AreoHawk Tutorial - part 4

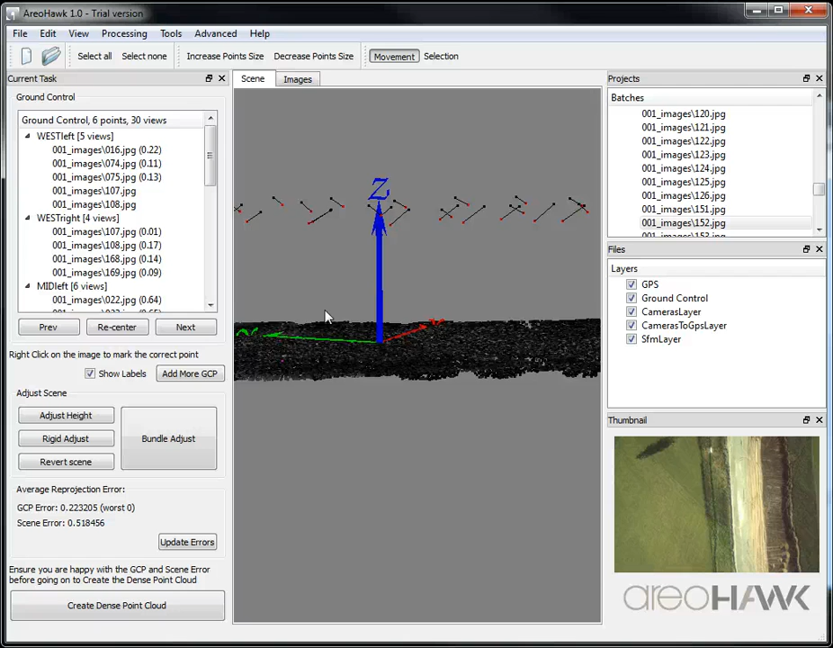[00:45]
nice and black and everything looks reasonably well lined up.
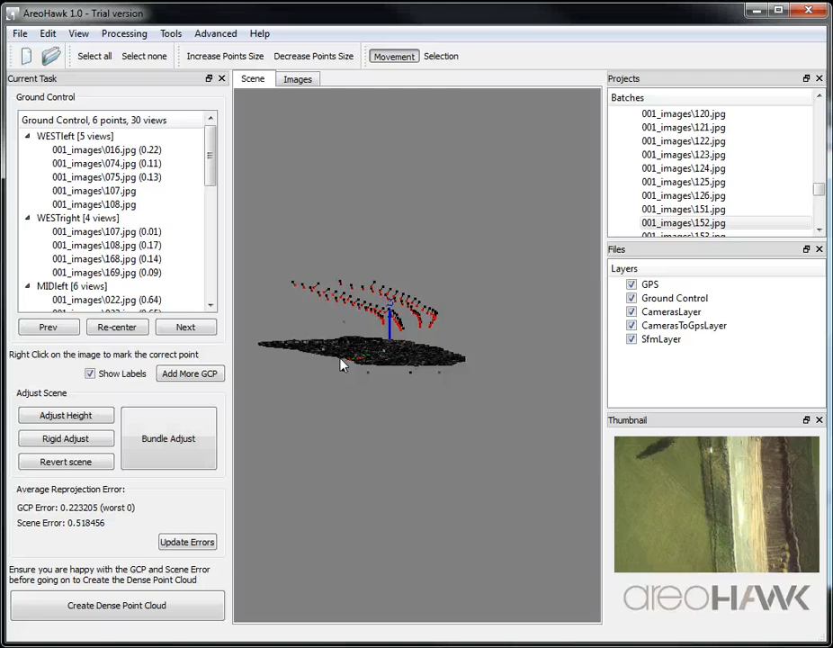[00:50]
It's okay to have a few of these points speckled around the place that's okay but if you find a whole group of points out in one in
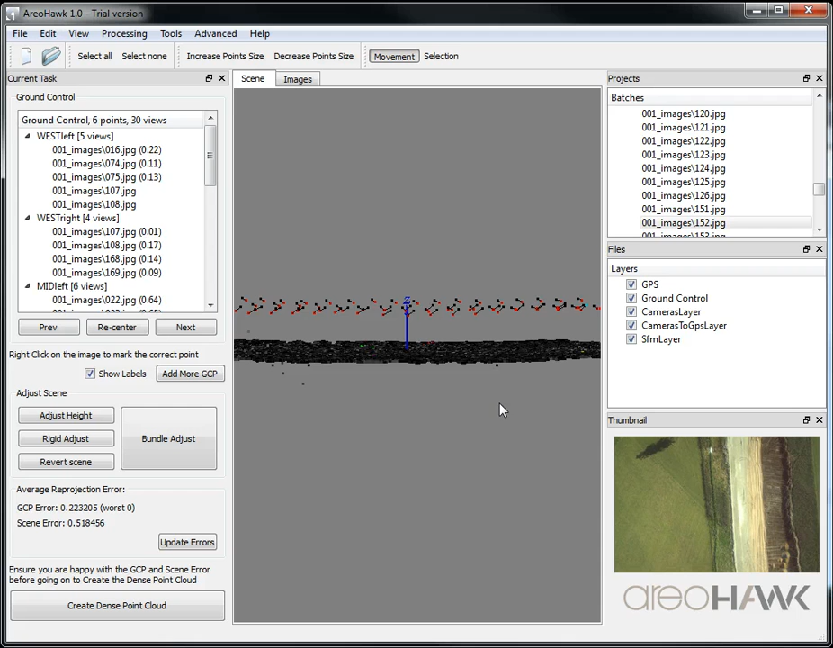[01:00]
the wrong place and some cameras flying off then you probably want to go back and recheck. So once you're happy with the scene then you can go to the next stage of the dense point cloud creation so let's click that and generally using default settings are fine.
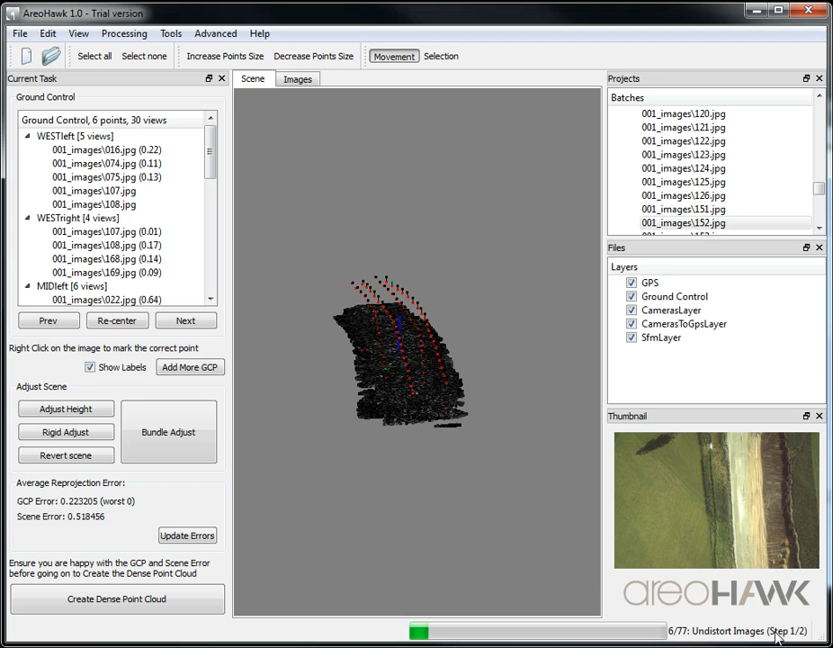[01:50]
this dense point cloud so again there's two steps to this first it will un-store the images and then it'll do the dense point cloud which can take quite a while so I'll just skip ahead so
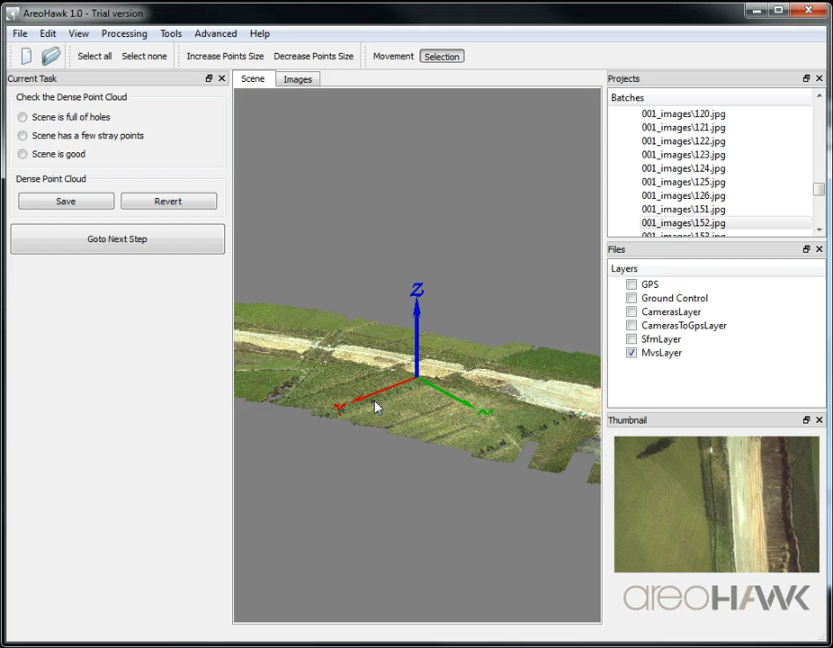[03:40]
in some of the regions like at the sides here on the edges then that's to do